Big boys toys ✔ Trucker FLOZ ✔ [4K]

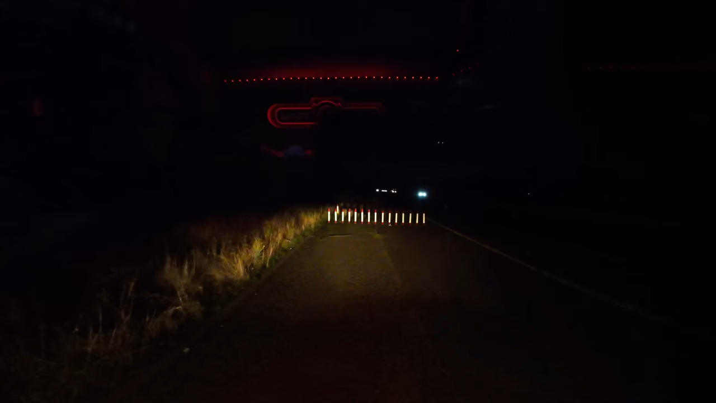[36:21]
As you can see in front of me, there's some cones. There's another bit after this one, and that's where we're gonna stop for the night.
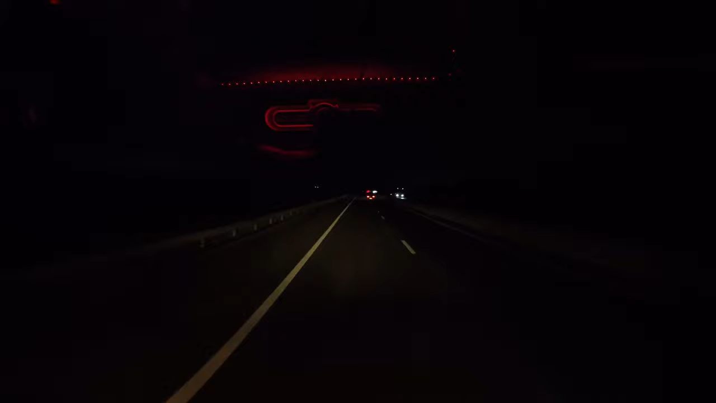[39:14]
That's great. So, as you can probably see, it's dark. I can't see very much. So I'll see you guys when we are getting close to Junction 28. All right? I'll see you in a bit.